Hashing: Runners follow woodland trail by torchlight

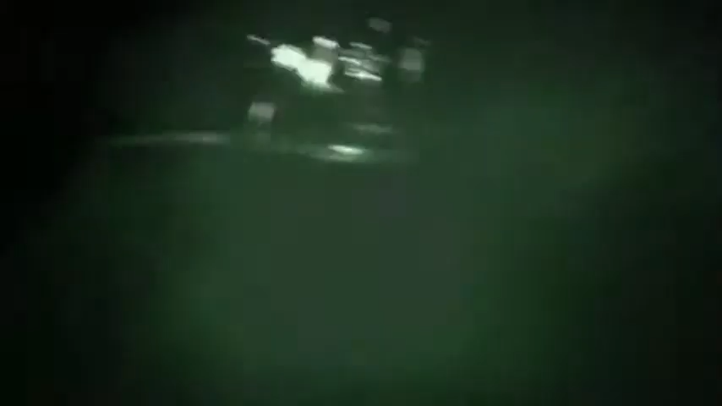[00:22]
A closer look reveals a nighttime gathering of Father Christmas look-alikes. There's a check, there's a check. And it's... And an angel.
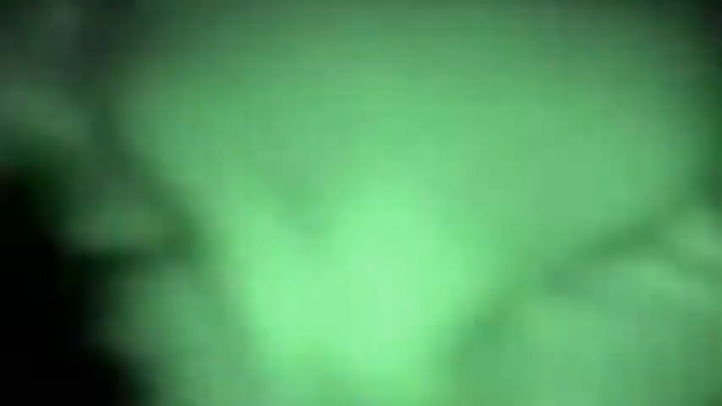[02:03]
the fast runners get to run loads and loads.
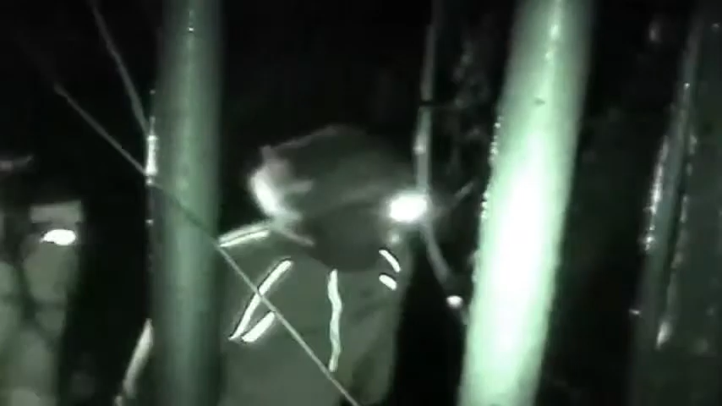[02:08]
And the slower ones don't get left behind.